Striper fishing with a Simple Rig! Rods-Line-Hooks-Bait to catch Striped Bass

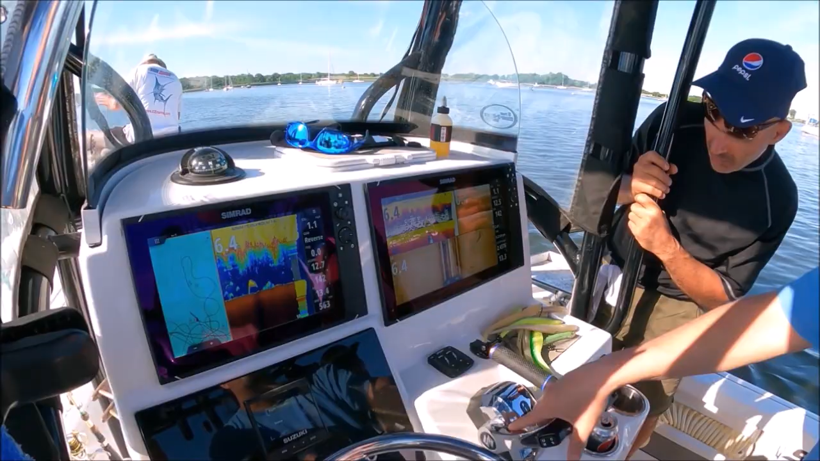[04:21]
We're at the end? 100. Oh, 100, good. Okay, we're almost down to these contour lines, and when we do, we'll have Mike set the stern line.
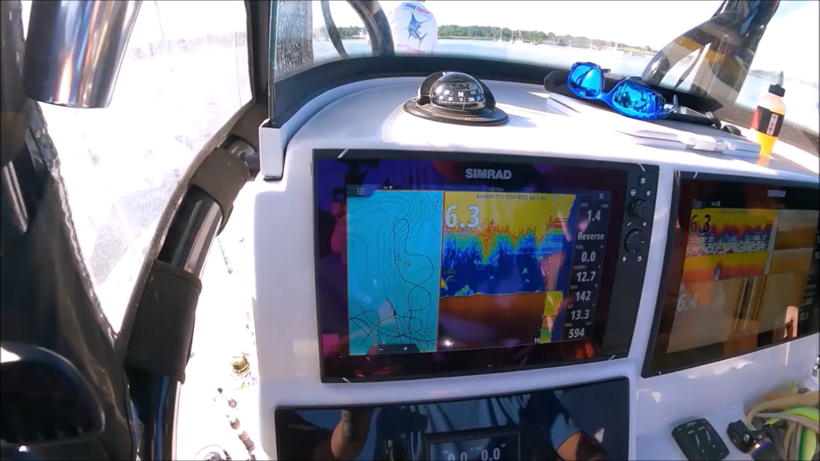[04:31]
We're almost to the edge. Lots of bass. Go back forward. Okay, bottom starting to drop down. We're almost on the contours. Looking good, looking fishy. All right, so contours are there, so we want Mike to drop his anchor in about 10 feet.
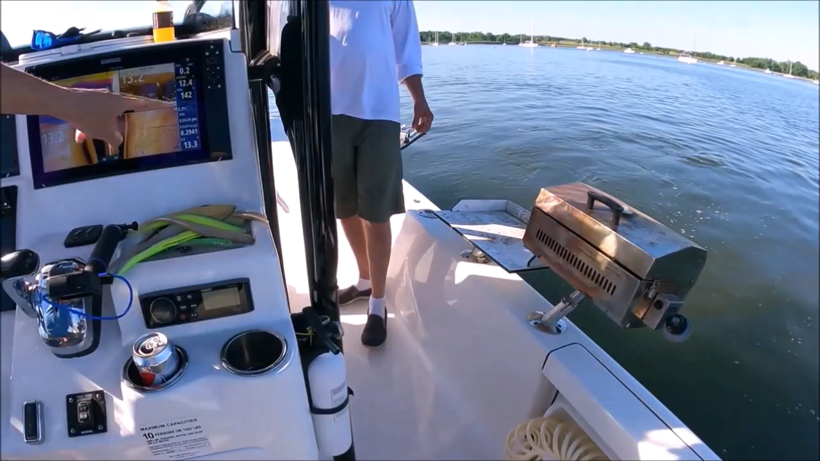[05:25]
That's what you call a pile of striped bass sitting right there.